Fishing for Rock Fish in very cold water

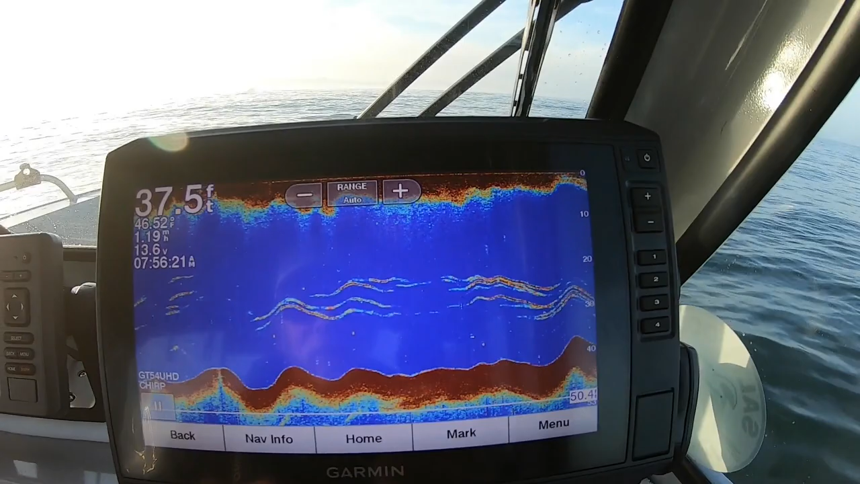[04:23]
On screen: depth 37.5 ft
These are the fish we're fishing for. We're just kind of drifting slow over them in about 40 feet of water.
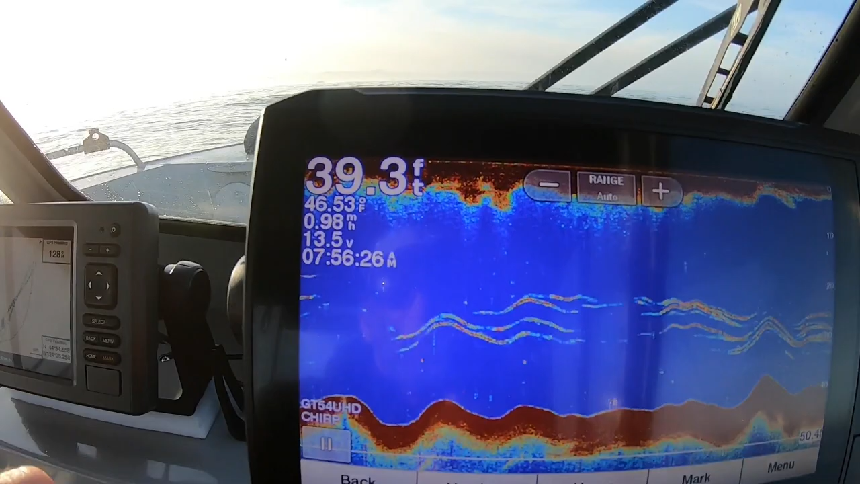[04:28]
Like I said, we're letting it sink down 20, 30 feet and just swimming it right through these.
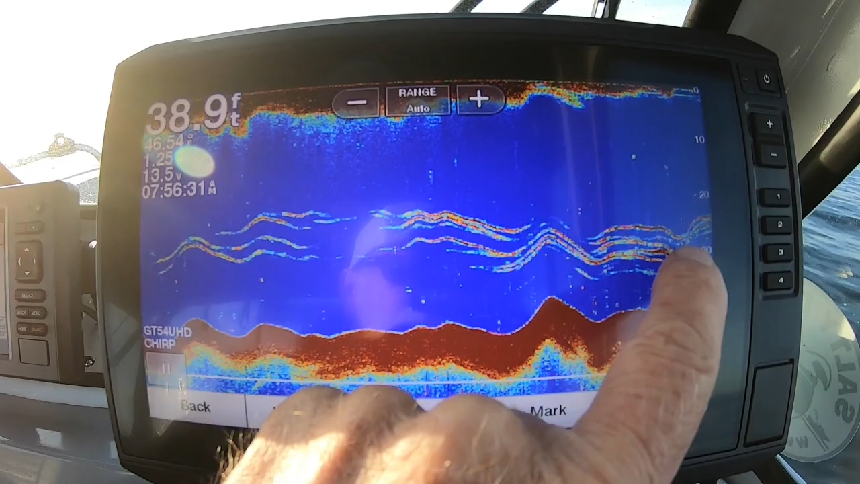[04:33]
On screen: depth 38.9 ft
And it seems to be working okay.